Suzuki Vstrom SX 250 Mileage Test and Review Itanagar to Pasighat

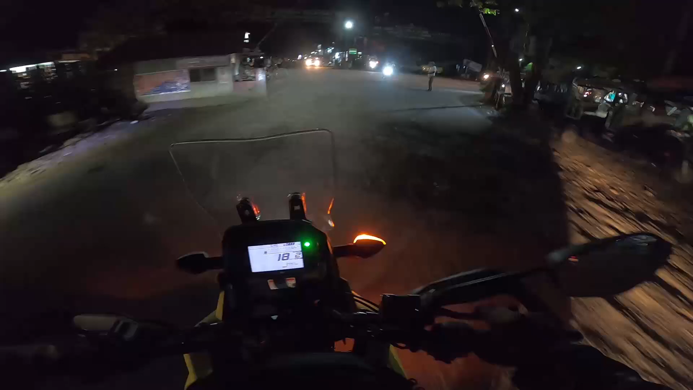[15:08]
सो अभी हम पहुंच चुका है रुकसिन एंड यही है हम लोग का जो बॉर्डर चेक गेट। यहाँ से इस तरफ जाने से आपको रायांग बस्ती है एंड सीधा जाने से पासीघाट।
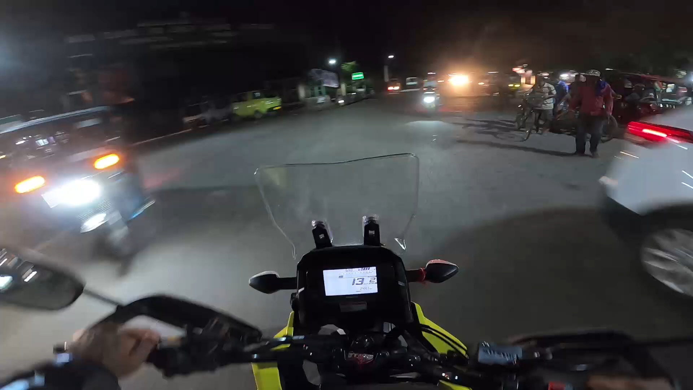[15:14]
दिस इज़ द बॉर्डर। या फाइनली अरुणाचल एंटर हो गया। अद्दा मरा हो गया था वहाँ में तो। और नाइट ड्राइविंग मेरा सबसे हेड मोस्ट है और इस बार हम वो भी करना पड़ गया।